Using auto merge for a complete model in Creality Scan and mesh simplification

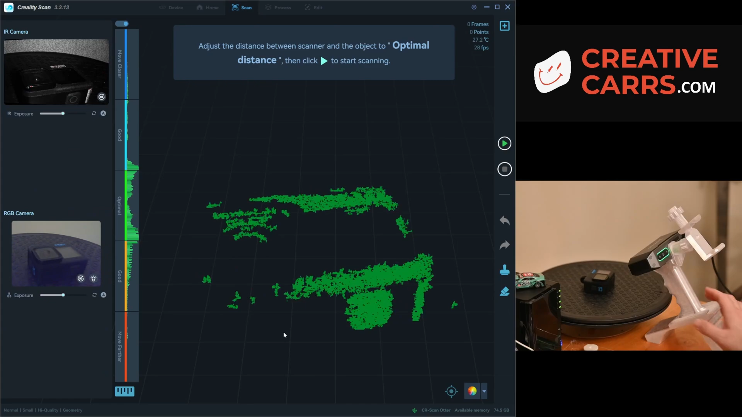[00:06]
okay so I'm going to show the auto merge function in the CrealityScan software so at first I'm just going to check
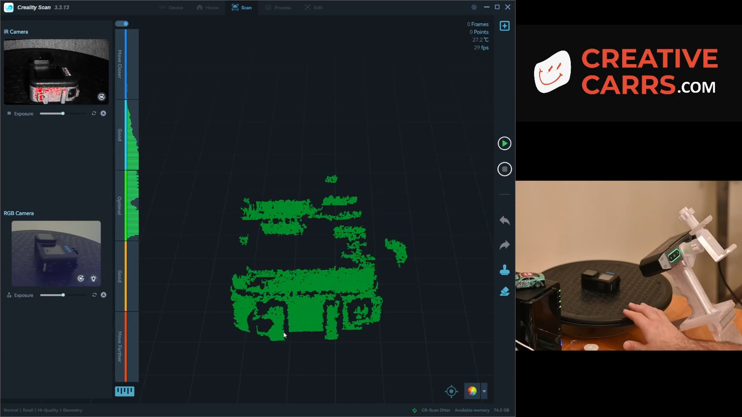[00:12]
the GoPro and make sure that it's actually in the field of view when I spin it around because I want to make sure that I'm capturing the whole thing while at the same time being as
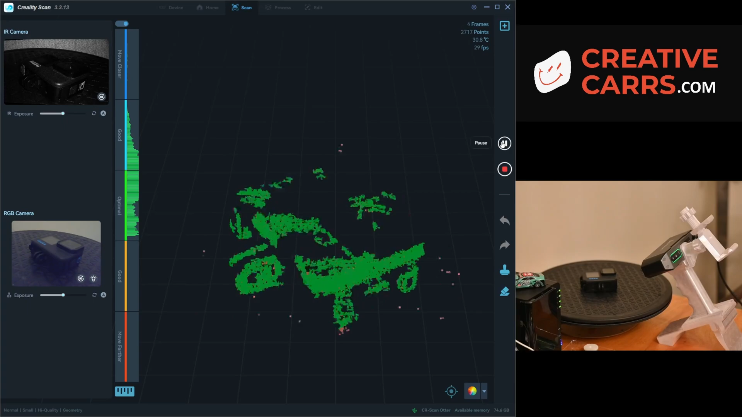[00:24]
reasonably close as possible or really trying to get inside of the optimal part of the scan
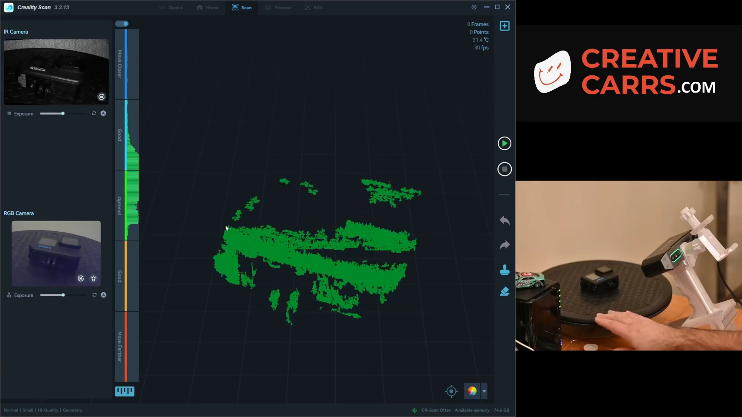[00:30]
as you'll notice as I've talked about in some of the other videos you want to make sure to try and capture as large of an area as you can at first if you don't see about 20 frames or so after you press the start button you're probably not going to get a good scan or at least not good tracking so the first few moments or rather
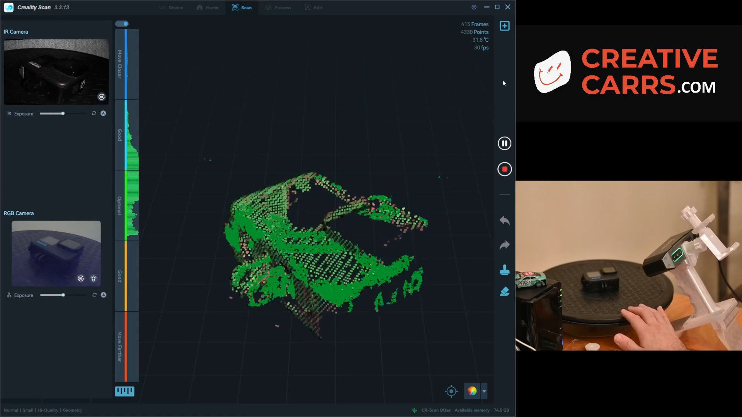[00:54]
movements of the turntable in this situation is a pretty critical especially
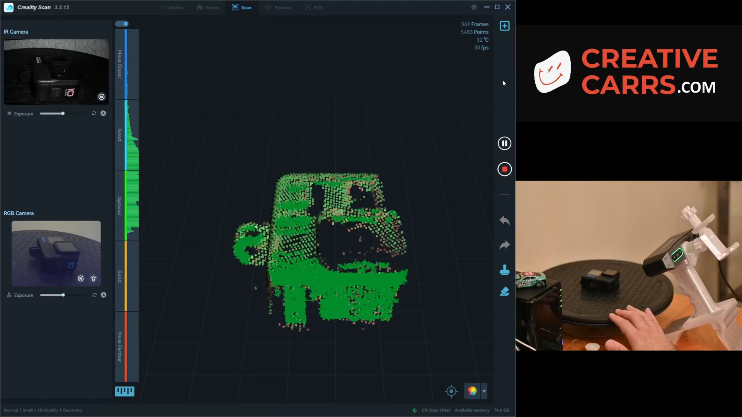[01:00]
with a lot of the flat surfaces to make sure that I've got good tracking you'll
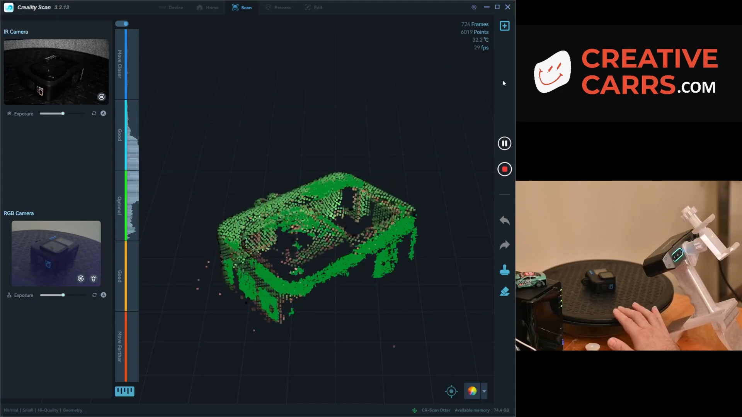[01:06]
see there are a few points where it gets a little bit weird but it works out as a whole if
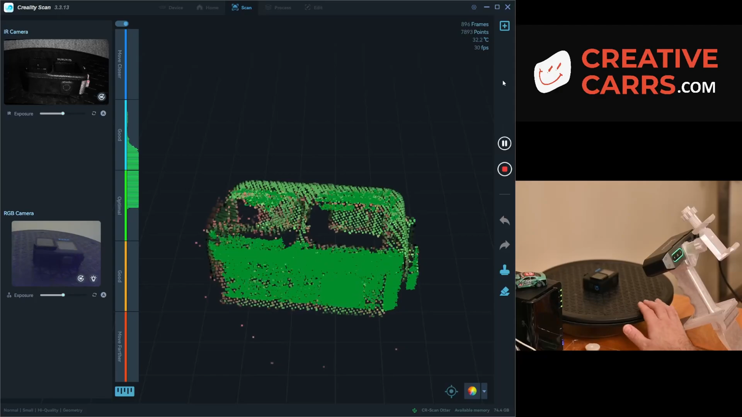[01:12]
I had more trouble here I could also put in just a few markers all around it to help it know where it's it where it's located as a reference point better you'll
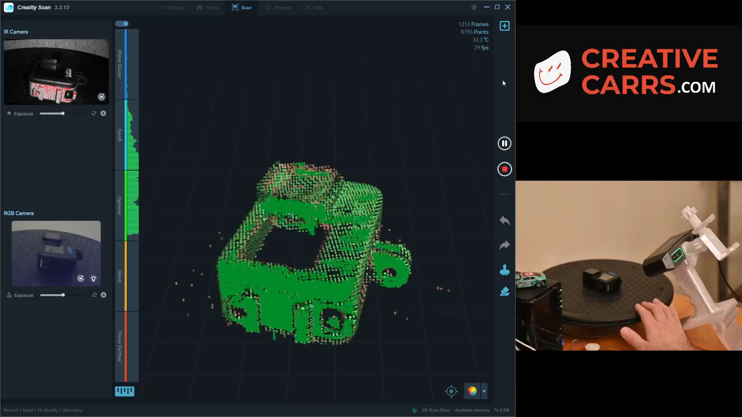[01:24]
also notice that even though I'm scanning something black it's actually picking up a
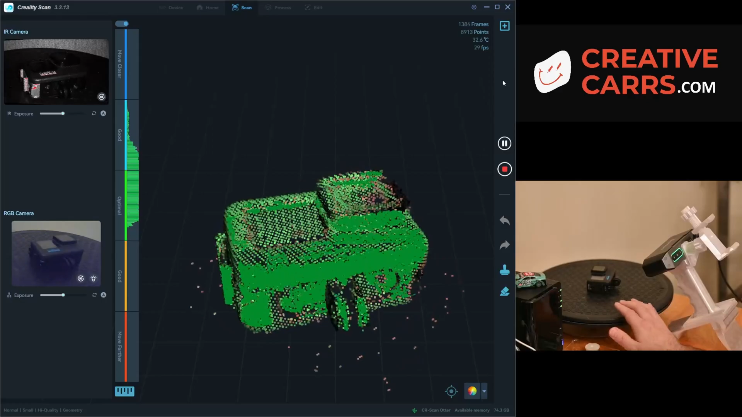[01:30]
lot of the surface pretty well obviously the the reflective areas it does not do a good job with but you shouldn't expect it to either and I'm just moving the camera
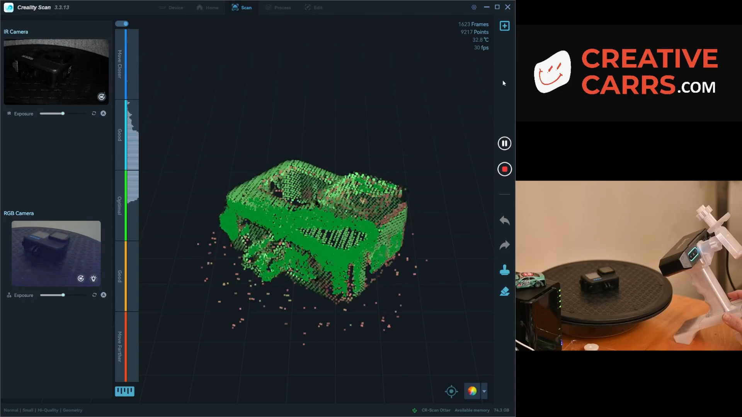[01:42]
around a little bit because you can see that the bottom left corner of the GoPro here
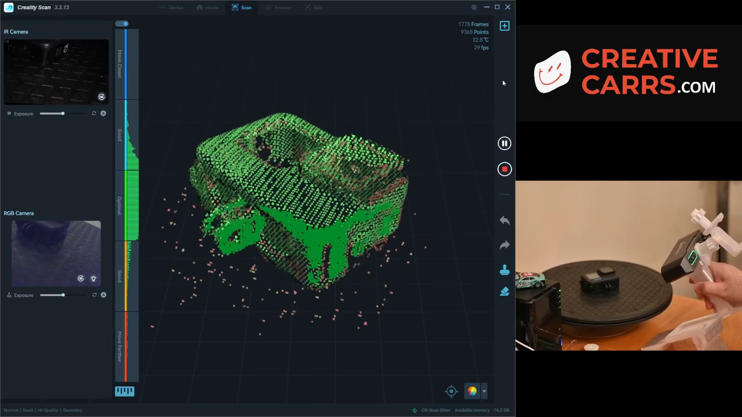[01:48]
still had some red so I just wanted to try and scan manually and get a little bit more green
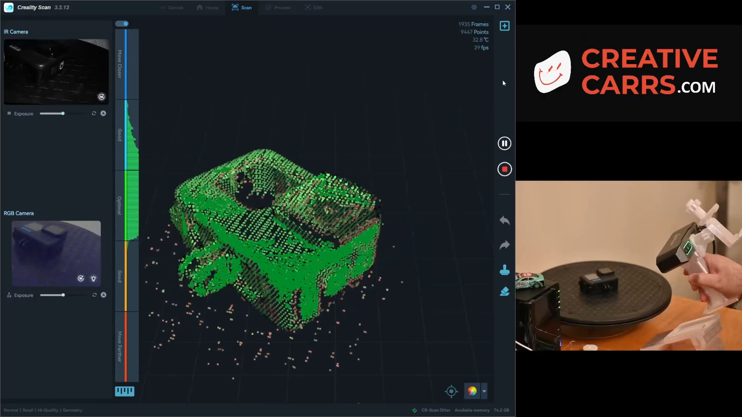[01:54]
also as you may have realized in some of my prior videos I like to use the turntable and then do
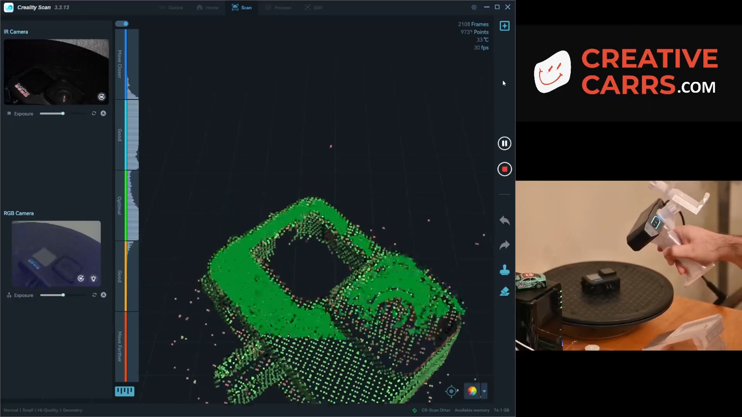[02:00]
a little bit of freehand also as I find it significantly improves the quality of the scan
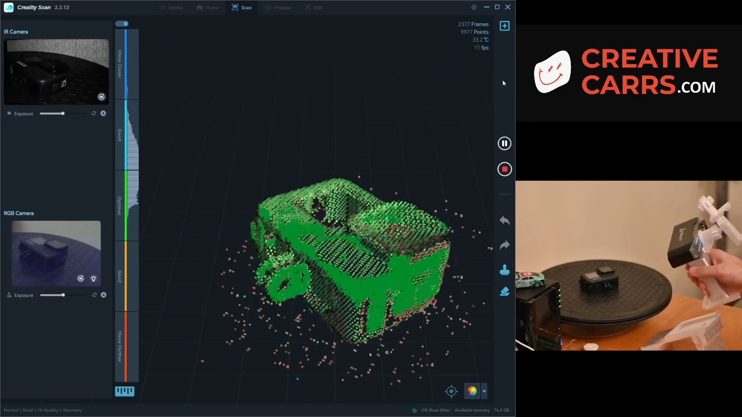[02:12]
and just like I did there if you are scanning and you lose tracking especially
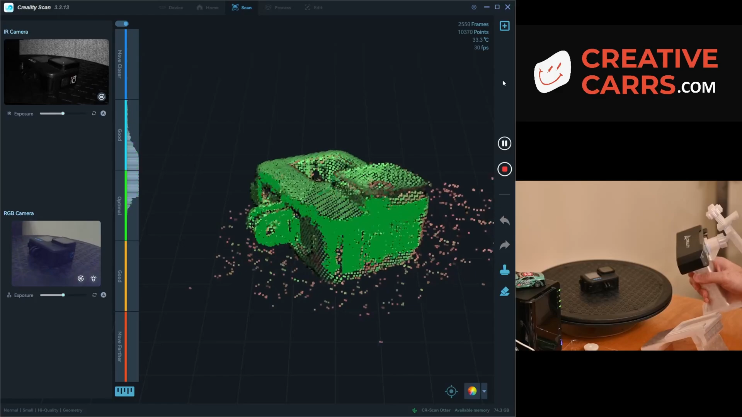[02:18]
if you're on your desktop it's not really that big of a deal just move back and try and
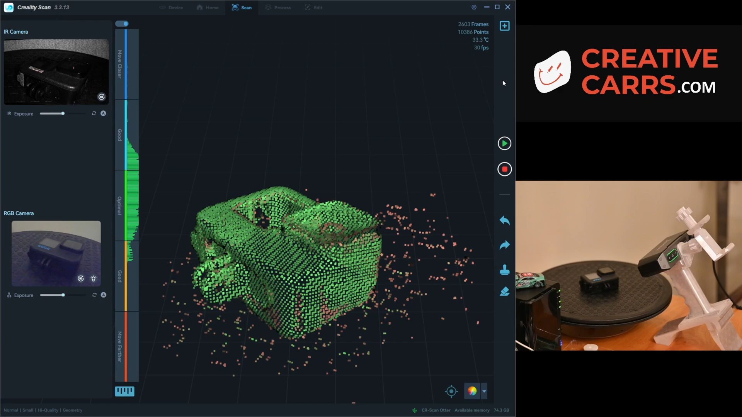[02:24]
find something that's easy for it to pick up on as a reference point so
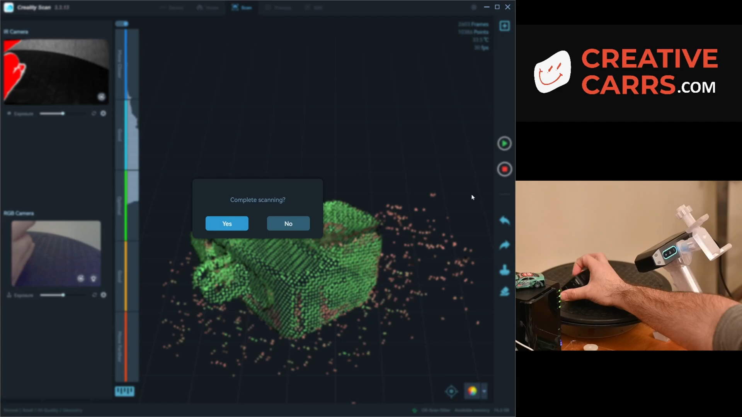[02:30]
now I am just going to flip over the GoPro that way I can scan
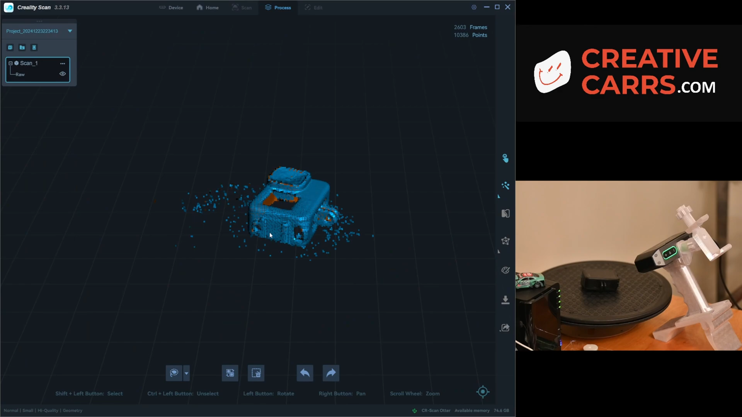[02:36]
the back side of it and then afterwards I will merge the two images together
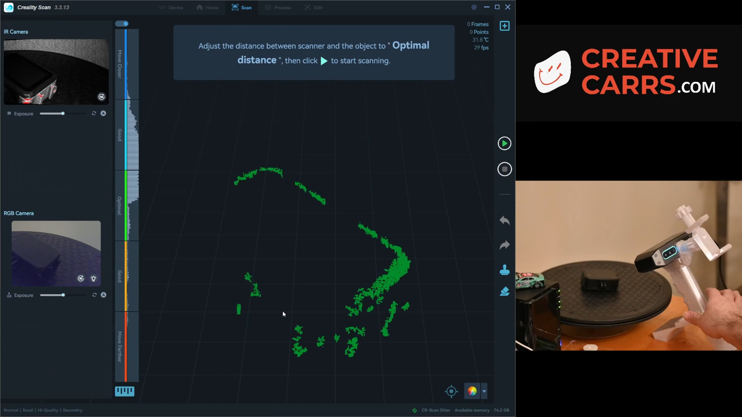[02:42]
rather the two scans together I
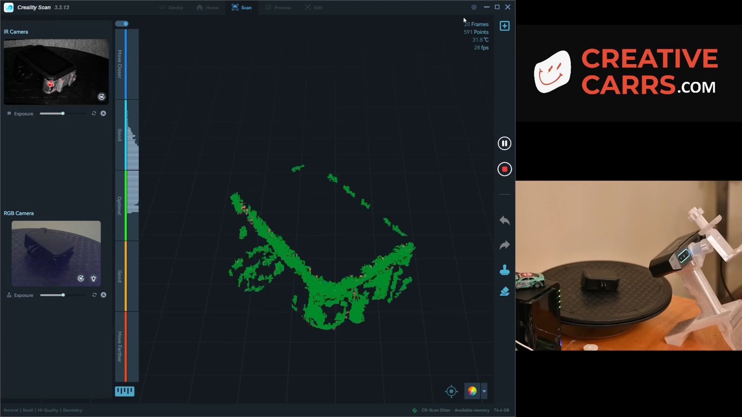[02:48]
can say again 20 frames here without even moving it usually
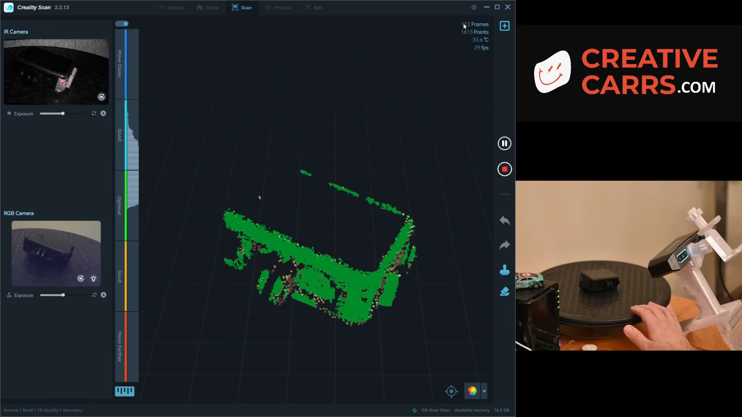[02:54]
if you're gonna have issues it'll go to like nine frames and then keep going back and